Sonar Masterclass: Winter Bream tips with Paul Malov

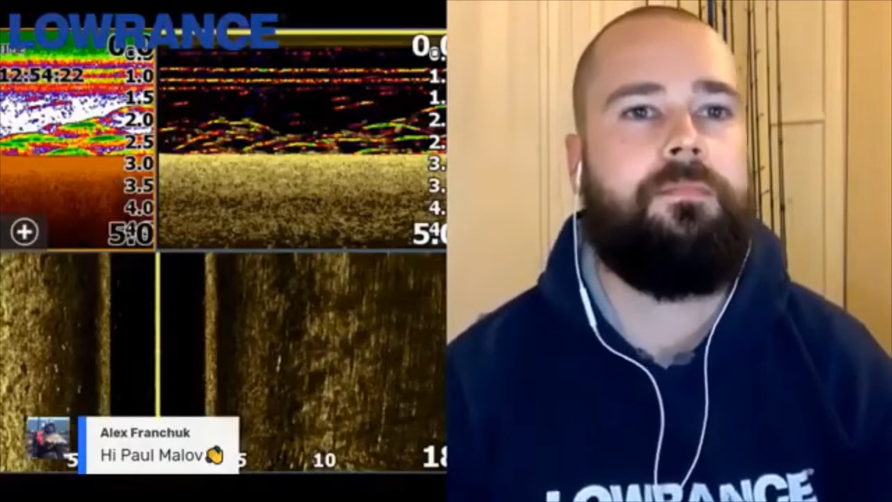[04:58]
for a moment i'll bring you back on in a moment mate but um tell us what we're looking at there sounds good so we're actually this is a um a screenshot from bam river from from memory um and what we've got here is quite a quite an active school so i've chosen this particular uh image or the screenshot so this is a very common split screen for me personally so a lot of the guys that have seen some of my screens before will kind of know the layout um so in the top left hand corner we've got our traditional sonar image
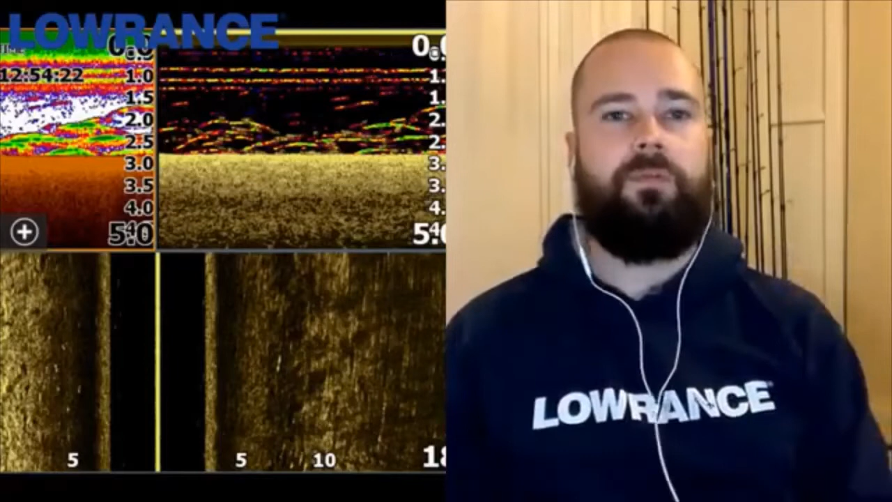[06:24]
you know perfect schools that i'd be confident to get a couple of fish out of when i was if i'm looking for fish this time of year right so i know that's one of the questions that's come up a couple of times is you know how do you tell when the fish are active and how do you tell when they're inactive and shut down so spawning fish pack a
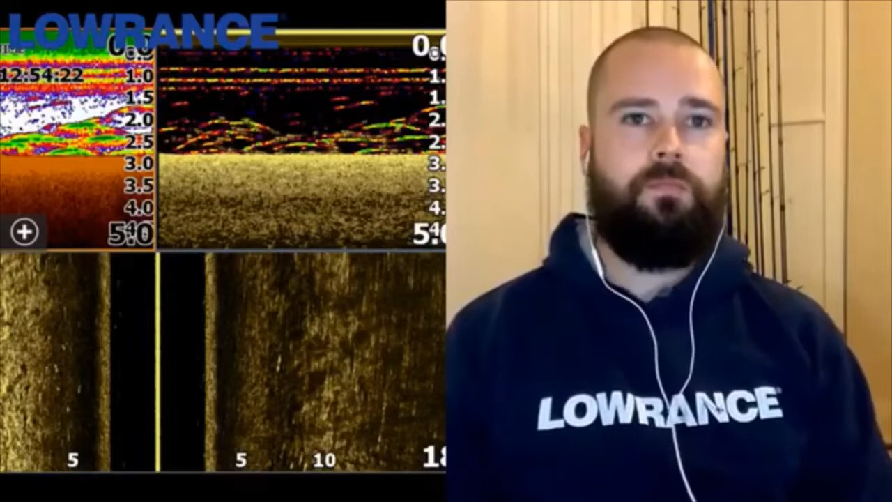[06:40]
little bit closer together and closer to the bottom is that correct and the more active fish they're spread out a bit more they're up in the water column a bit more you'll see fish that are moving vertically at times as they can't pick something up or go down to pick something up yeah spot on yeah okay but um so you can have a tightly packed school midwater so even though they look like they're kind of suspended but a lot of times it's it's that tightly sort of packed factor that i think really gives me the best indication
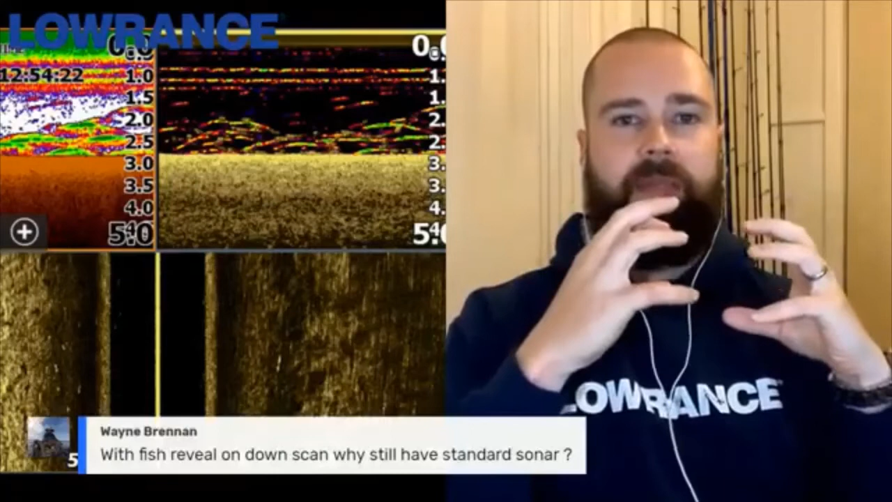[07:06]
of whether they're active or inactive i really do want some separation between those fish those individual arches or blobs or um uh you know little white rice grains if we're looking at the down imaging um
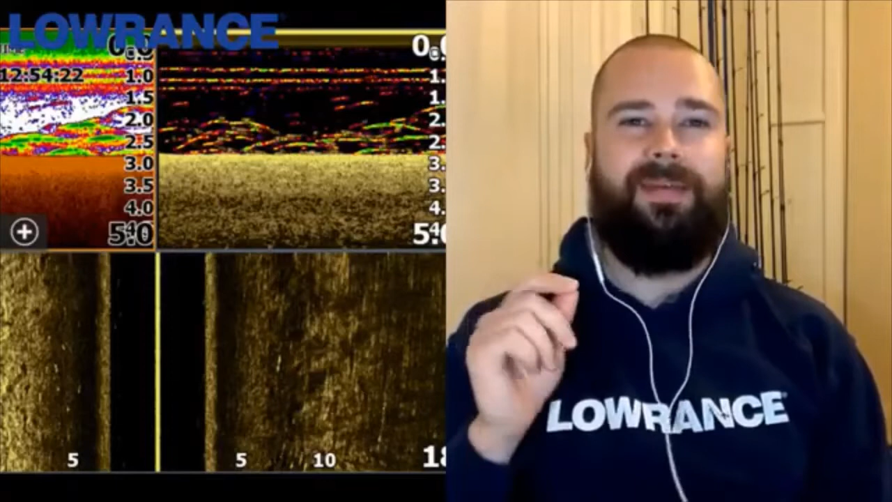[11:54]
and from contrast perspective as well it it's really personal preference i think i'm somewhere around that 80 82 mark um and i think yeah it's probably about it i think i've covered most of the settings on uh on site imaging yeah cool all right mate let's move on and put another a screenshot up because i know where viewers
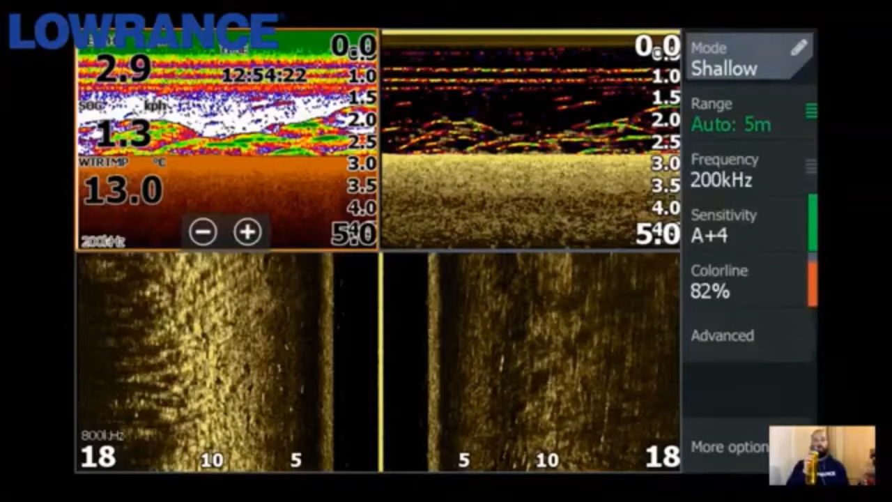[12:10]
On screen: water 13.0°C
love to see the screenshots so what are we looking at here mate so i've got a couple of over the years i've used a number of different units so this one in particular greg is a hook two unit so this is one of the uh one of the units that came out a couple of years ago from the lawrence in the lawrence range and it really is that just plug and play super simple unit so this is one of those units where you really don't need to change many settings but you also don't have the ability to change many it's really just a
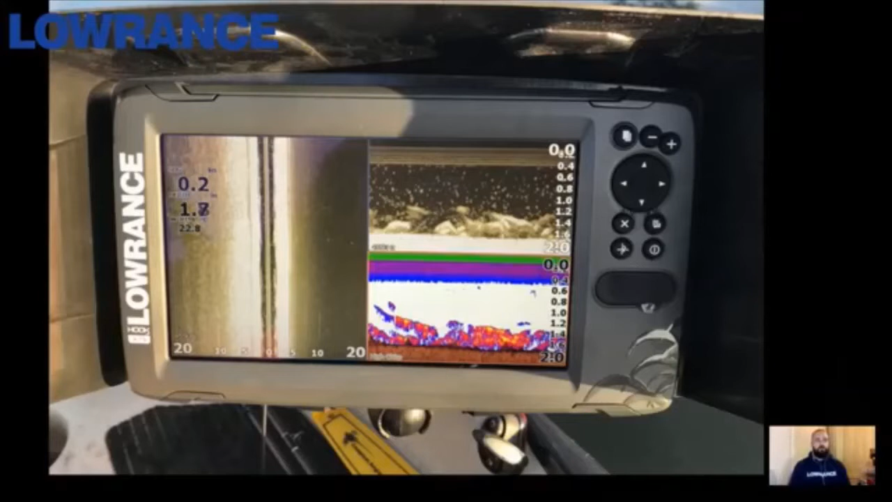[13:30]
super simple to use but a really good image of um an active school of fish that we found a couple years ago sorry mate i i have this nasty habit of muting my microphone and forgetting to turn it back on again so i can see you panicking there but
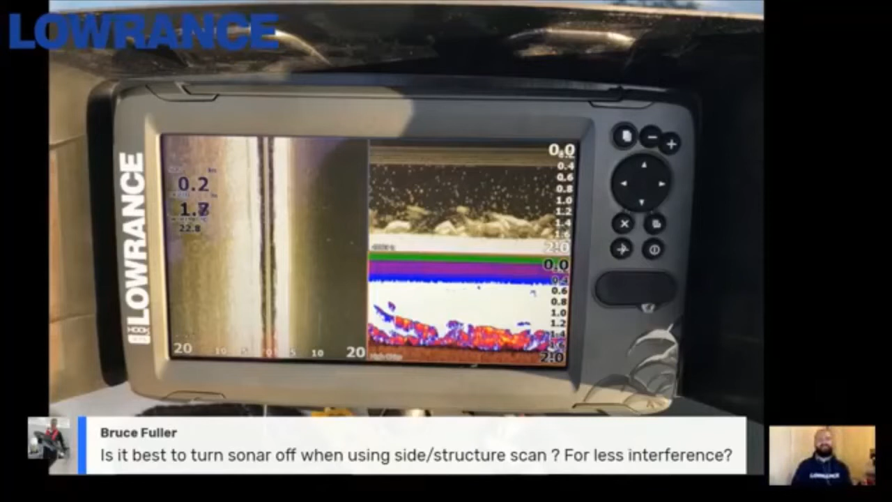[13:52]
we've got a question from bruce fuller and bruce is asking is it best to turn your sonar off when you're using side or structure scan for less interference is the best attempt when using hey bruce no
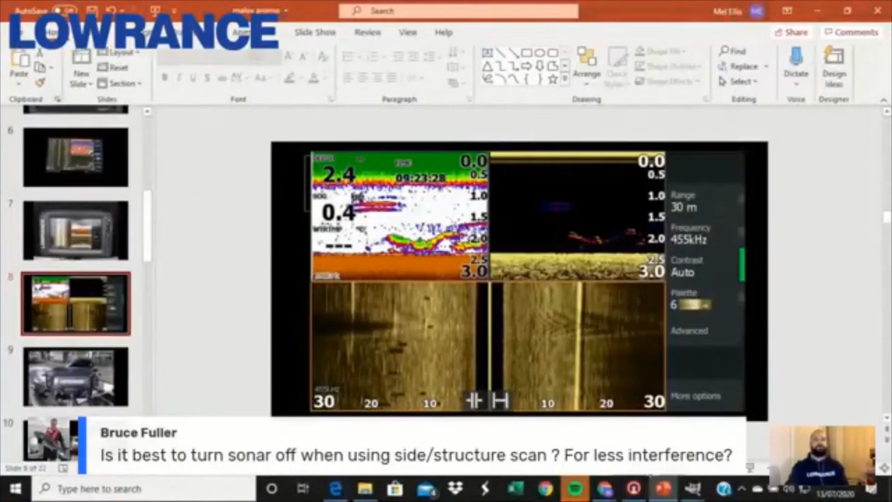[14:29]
technology is wonderful here we go there we go so this is another one from bem so this isn't a um uh a winter time per se but um another good
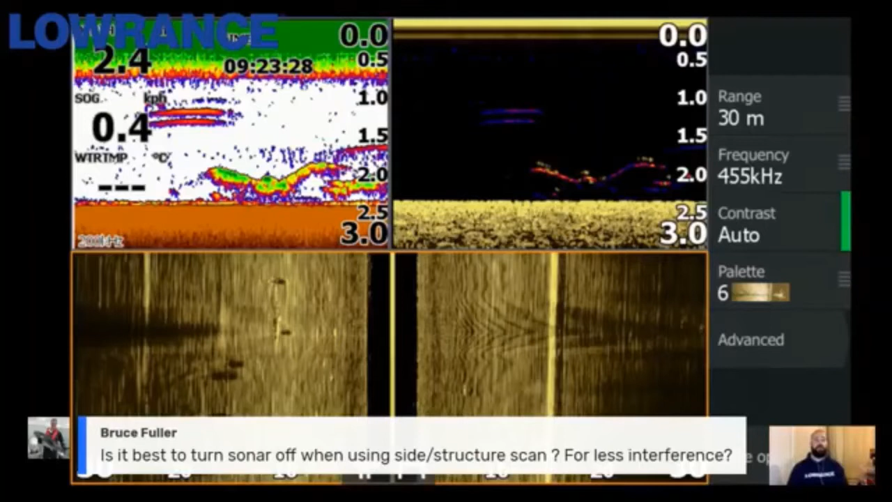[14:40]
example of um me drifting along so what we've got here is uh also another good image to show you guys what i'm looking for or what i what i see when i'm just drifting so when we're talking about getting good uh clarity on our side imaging um you know the the recommendation is really to get the best out of that side imaging view you really should be moving at about three kilometers an hour anywhere from two to five will really start to give you a nice clean picture whereas if we have a